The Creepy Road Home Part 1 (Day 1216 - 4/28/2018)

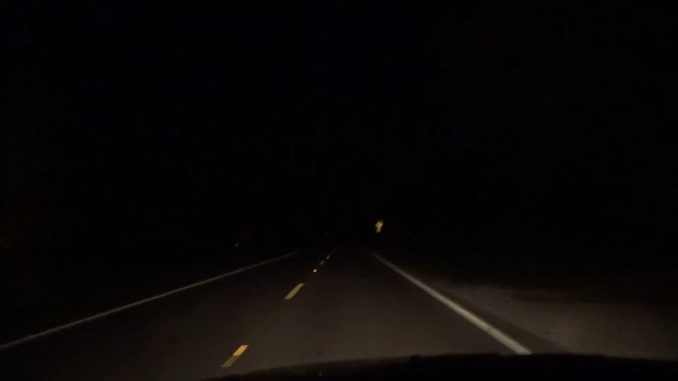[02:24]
this is just a little weird to me because it's a it's a main road that's being treated like a side road like it's the only main road in in a ways but yet the speed limit is 30 miles an hour for a main road that is so weird to me
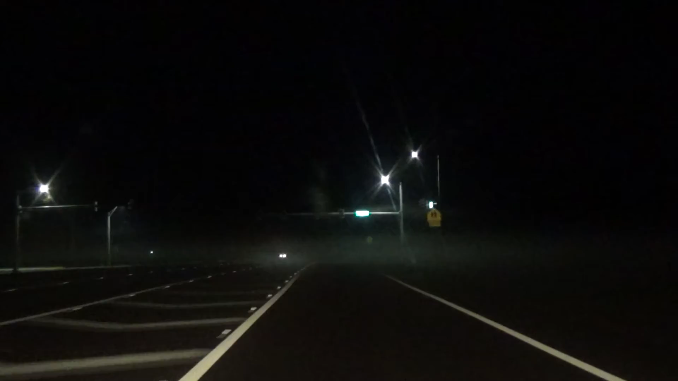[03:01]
but this just looks really creepy as hell to me it's very very foggy right here and you have the lights that don't work well they work but like it doesn't seem like they work because of that i don't know it's just so weird and you know what i actually did drive this way before funny enough i've actually driven this way once that was with my stepdad and i was also